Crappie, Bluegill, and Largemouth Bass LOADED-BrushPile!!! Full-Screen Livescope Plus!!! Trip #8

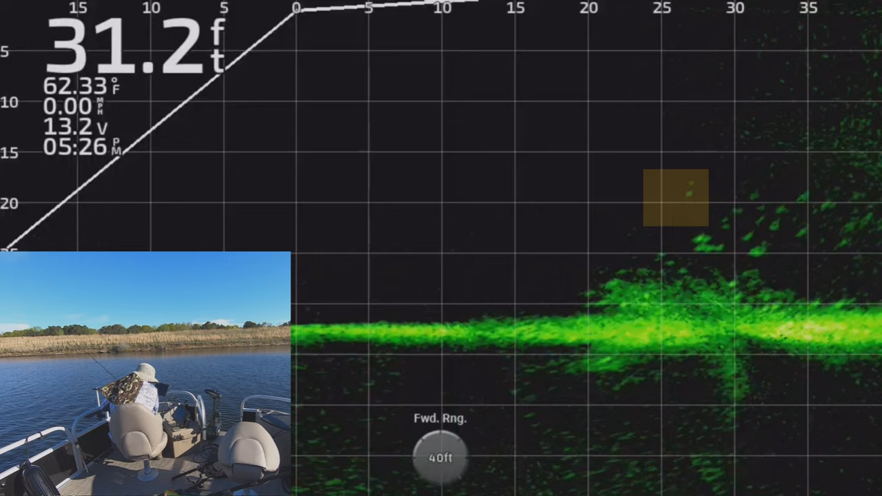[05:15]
On screen: depth 31.2 ft, water 62.33°F, speed 0.00 mph
or bass it's one of those sunfish you know different types of sunfish we've always just called them brim so that's um you know that's not me not knowing there are different types of sunfish and not calling mother right name it's just we just always have called them brim so they're delicious all of them so that's that's what we call here comes one that's a better mark he's got it right now but I don't know it there he is and so with live scope there's a little
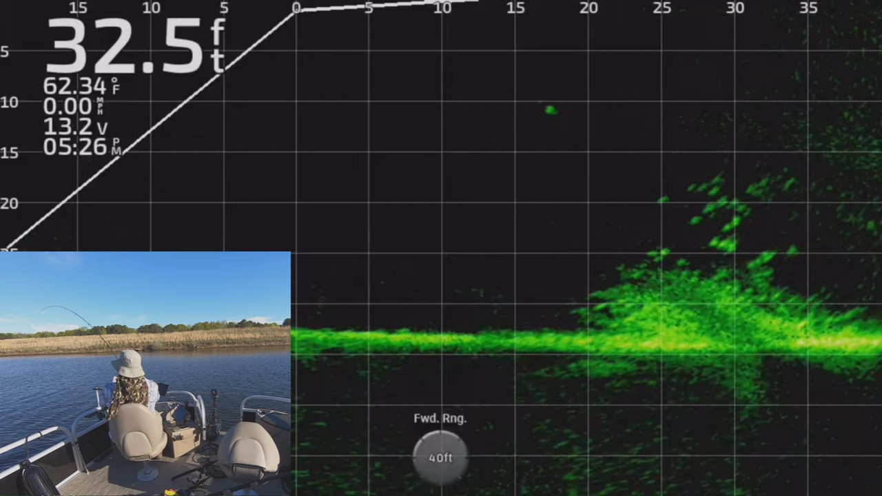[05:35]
On screen: depth 32.5 ft, water 62.34°F, speed 0.00 mph
bit of delay you guys will notice that sometimes they'll uh they'll bite it and you'll see a little bit of delay from me setting that hook there's a little bit of delay on that live scope screen and
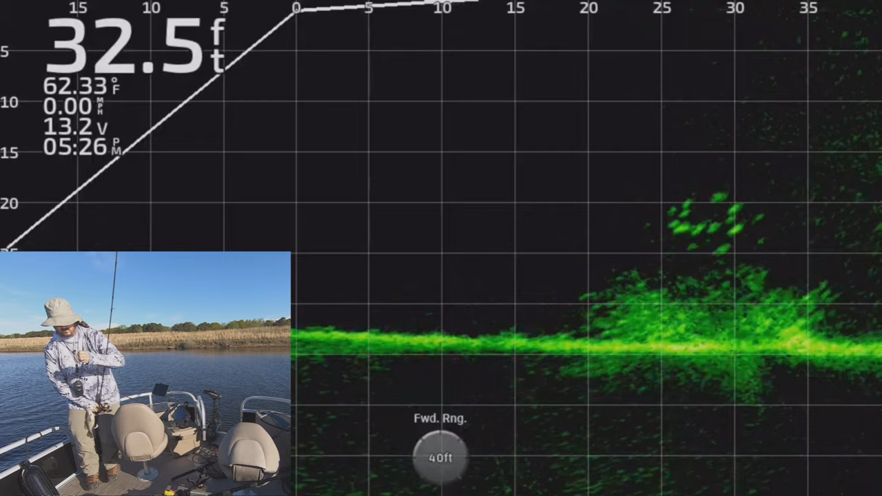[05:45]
On screen: depth 32.5 ft, water 62.33°F, speed 0.00 mph
so I've got like uh I don't know I'd say three quarters of a second maybe half second delay and um you know a lot of times I don't see it and what's bad about
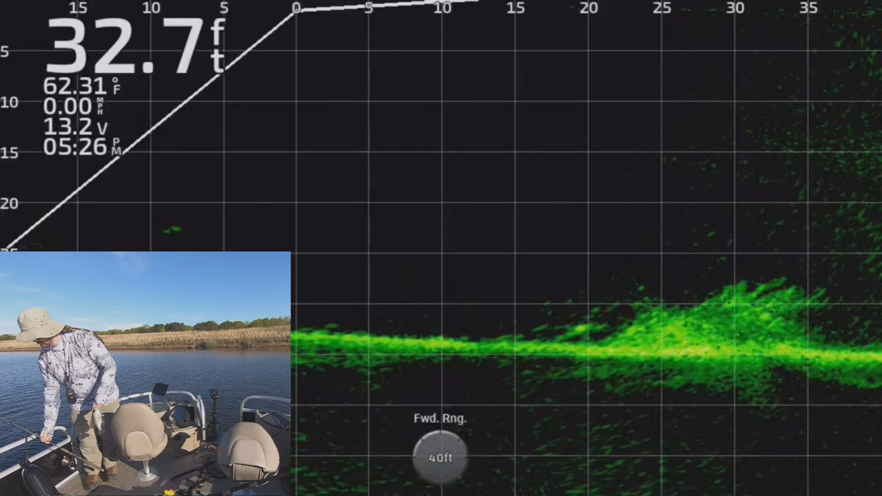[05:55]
On screen: depth 32.7 ft, water 62.31°F, speed 0.00 mph
the live scope screen is that you're paying attention to that screen and you're not watching your line
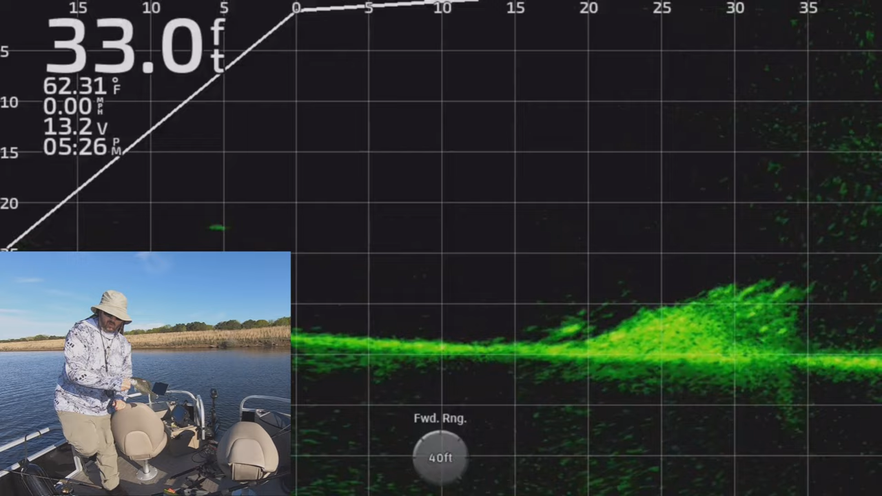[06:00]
On screen: depth 33.0 ft, water 62.31°F, speed 0.00 mph
right because normally if I'm if I'm not watching the screen if I'm doing some other type of fishing I'm watching my line you know for any little twitches to set that hook but here you see me I'm staring at that screen I'm not going to see my line twitch and so if I don't feel it I'm not setting that hook I'm watching that you know that's the downside to the screen right there is you don't you know you you may miss some hook sets because of it I mean I still wouldn't trade it for you for you know the few hook sets I might miss but but
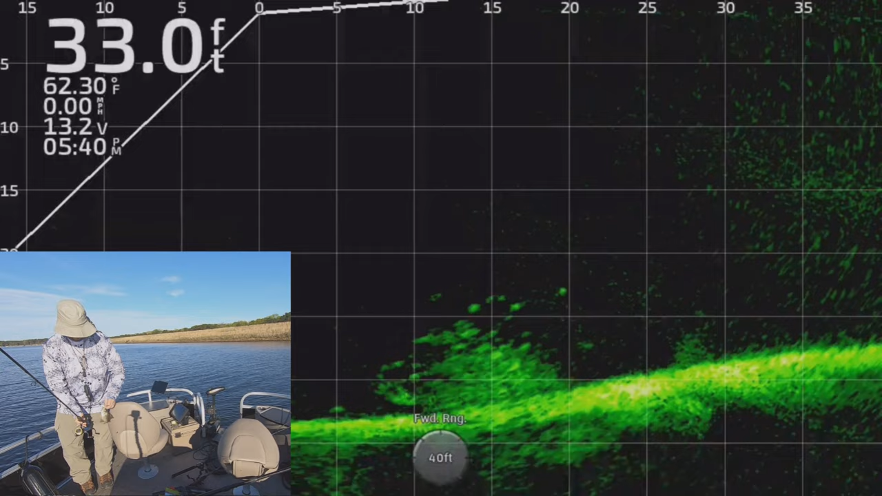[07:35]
On screen: depth 33.0 ft, water 62.30°F, speed 0.00 mph
no that's not a good one I think that's that's the one I threw back at this you said it's a very tiny crappie so uh I threw a few back like they were like that but and you can see I was trying different approaches for these fish up top those are the ones I wanted they looked a little a little bigger and so those are the ones I was trying to get um but a lot of them were uninterested so I was trying different approaches on them dropping on them breaking it across and I think this worked right here yeah you can see them there he is yeah
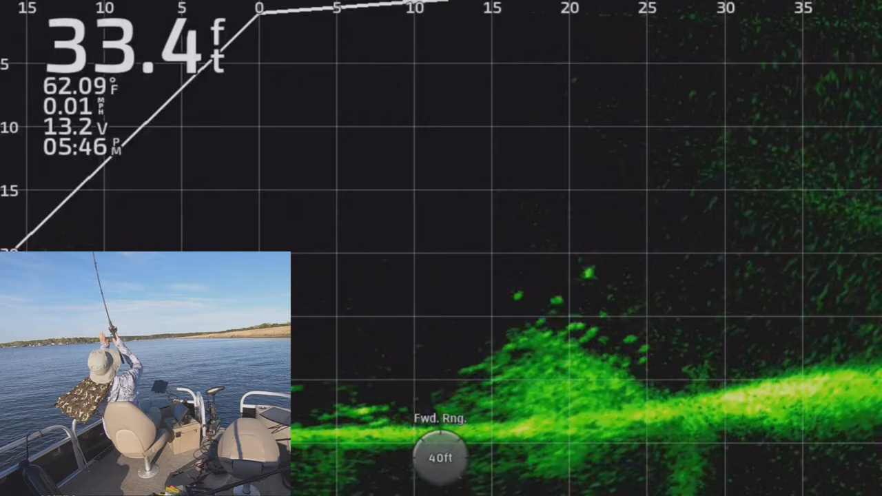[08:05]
On screen: depth 33.4 ft, water 62.09°F, speed 0.01 mph
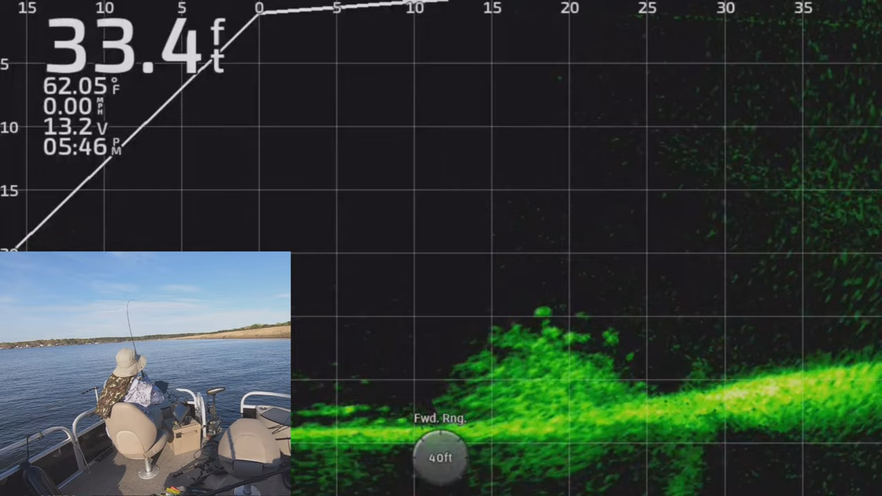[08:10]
On screen: depth 33.4 ft, water 62.05°F, speed 0.00 mph
dropping through them seemed to do better than just about anything else um coming in from the
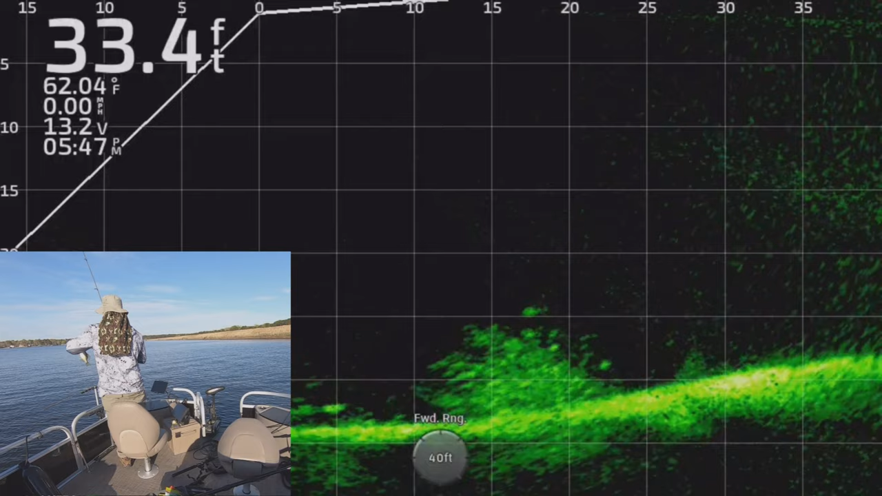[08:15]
On screen: depth 33.4 ft, water 62.04°F, speed 0.00 mph
sides and slowly coming across top was not working dropping through almost getting that reaction
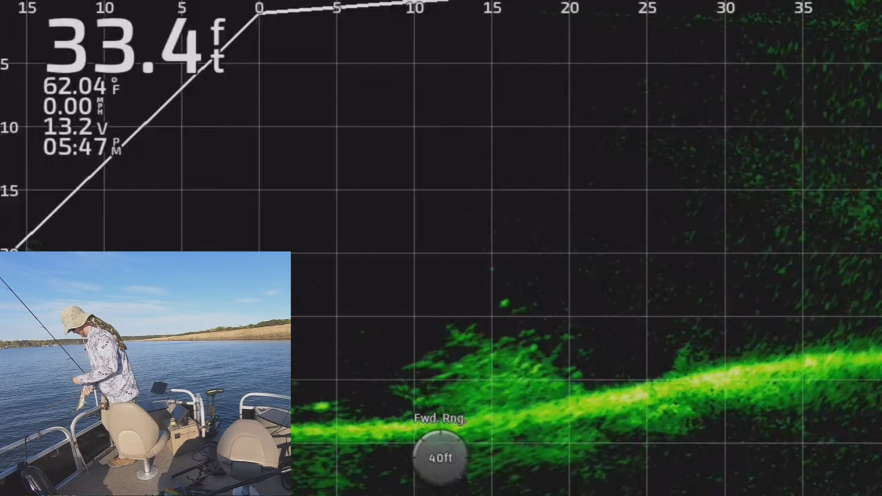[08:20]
On screen: depth 33.4 ft, water 62.04°F, speed 0.00 mph
bite so I did that quite a bit but I had a great time it this uh this new boat is it's a very different different ballgame it's a big pontoon it's a like a ranger 200f uh pontoon boat and uh it much more comfortable fishing out I'm not getting rid of my old boat I'll still fish out of it most like all the time on the hardball because of all the stumps but um this uh this new one is much more comfortable to fish out of and I'll be able to take a lot more family and friends out um with me in in this thing than
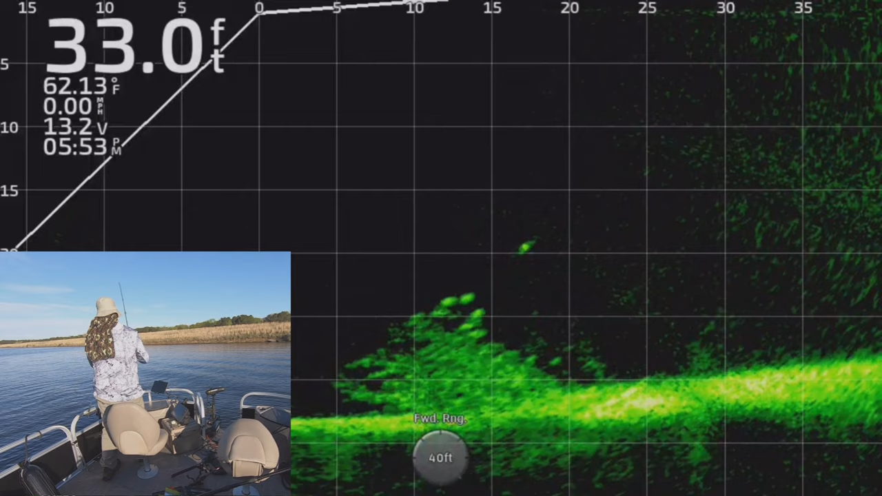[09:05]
On screen: depth 33.0 ft, water 62.13°F, speed 0.00 mph
in the other one there he is and so that one down there close to the bottom I you know he this is a decent sized one if I remember correctly I'll see yeah so that you know not a big one probably an eight inch crappie but that was good for